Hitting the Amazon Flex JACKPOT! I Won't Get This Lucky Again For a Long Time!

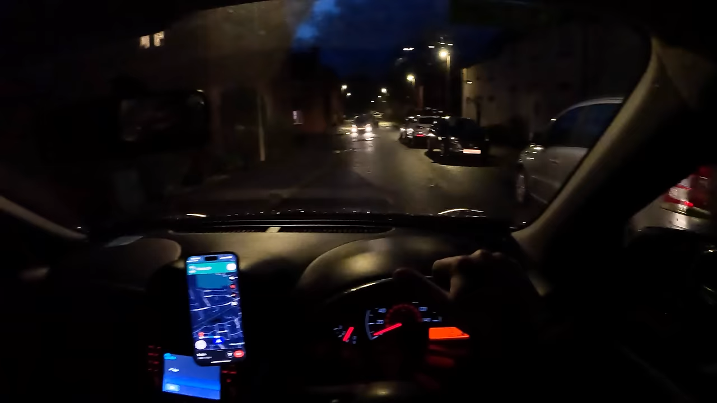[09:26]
This is probably the longest drive I've had this route. It was about 500 feet.